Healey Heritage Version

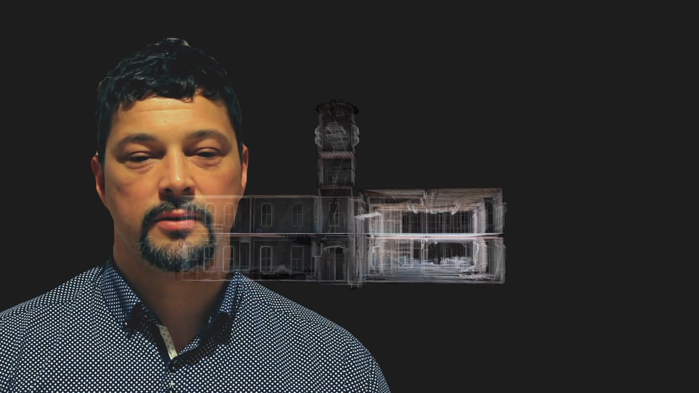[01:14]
to a digital asset that has unbeatable value inside your organisation and to the public.
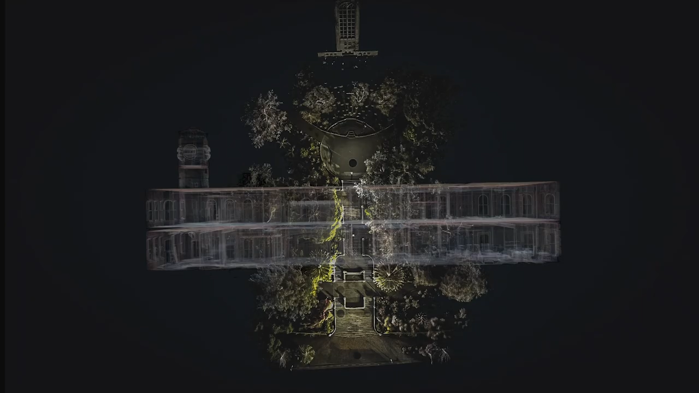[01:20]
We can offer multiple scalable solutions on several platforms.
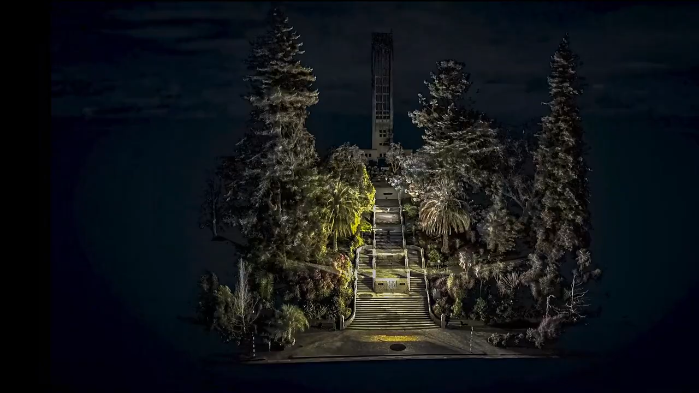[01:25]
This can range from Sketchfab hosted models that can be viewed from inside your website,
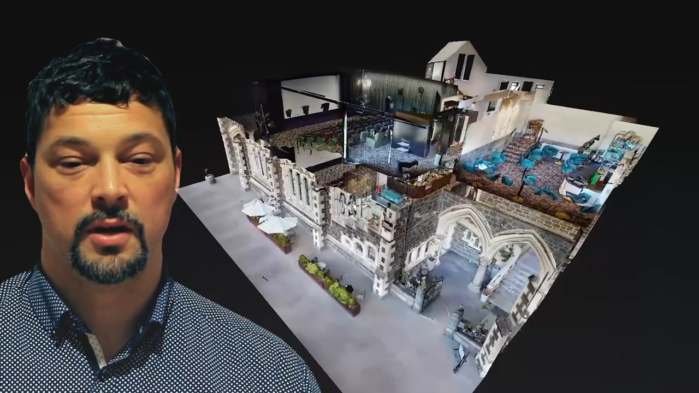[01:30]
offering a detailed visual experience, to multimedia rich Matterport
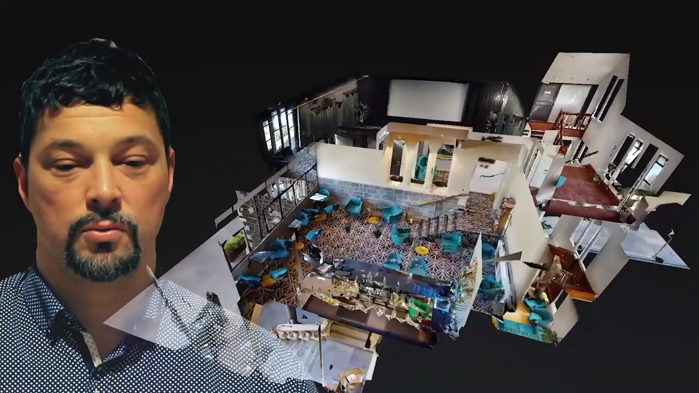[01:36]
models that offer an unparalleled educational and viewer experience.
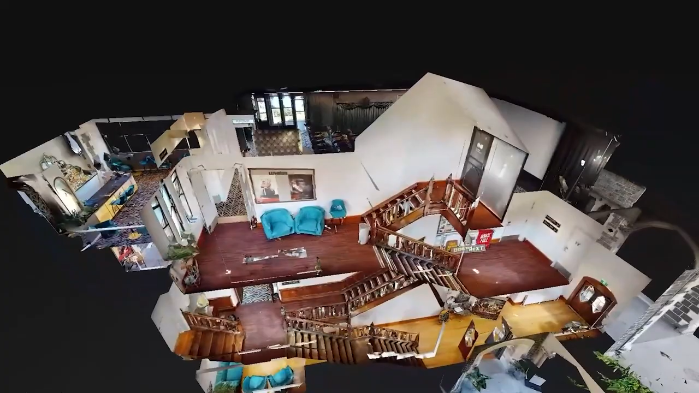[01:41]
These exciting and attractive platforms open up new opportunities for heritage